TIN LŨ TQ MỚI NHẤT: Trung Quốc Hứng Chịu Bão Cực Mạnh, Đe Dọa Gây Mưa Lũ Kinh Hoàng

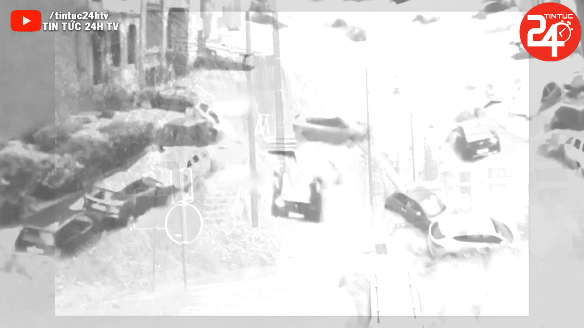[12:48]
Nhưng trận lũ lụt ngày 24 tháng 7 đã ập đến khiến nhiều người dân trong thị trấn bất ngờ.